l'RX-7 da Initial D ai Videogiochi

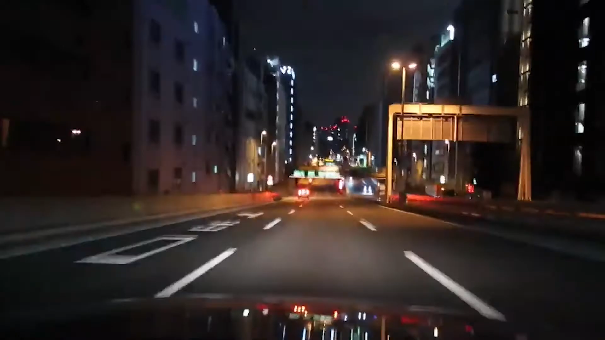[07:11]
Una strada di Tokyo molto larga e all'epoca poco trafficata che permetteva queste folli corse.